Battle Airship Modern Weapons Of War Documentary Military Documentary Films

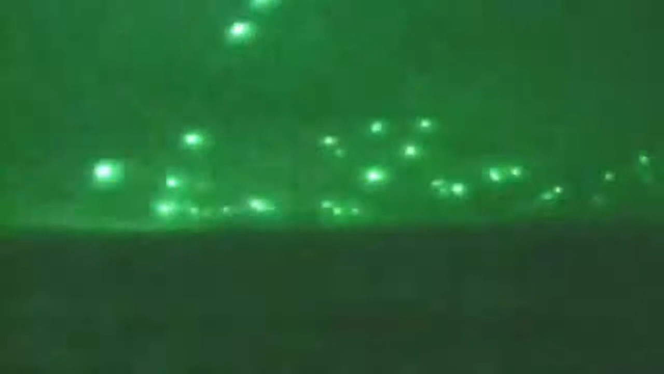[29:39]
aircraft to strike targets in downtown Baghdad.
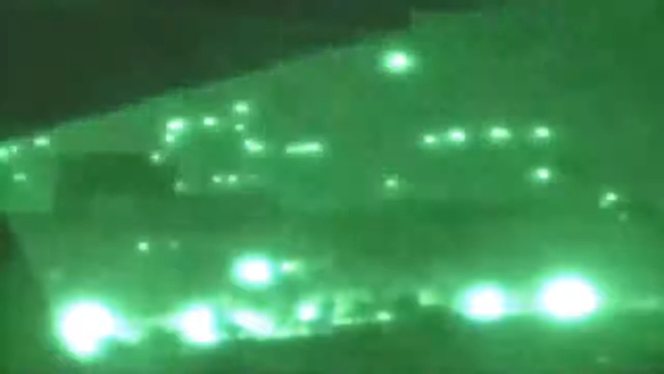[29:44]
The image of anti-aircraft guns aimlessly blazing away at invisible attackers is a surreal salute to its success.
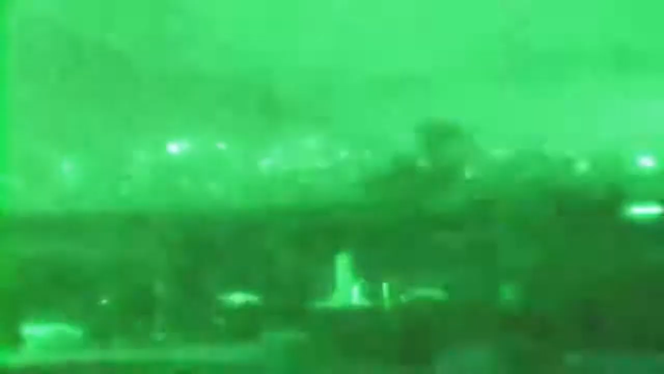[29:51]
And that of the Skunk Works. They've conducted many of their most advanced programs in complete secrecy,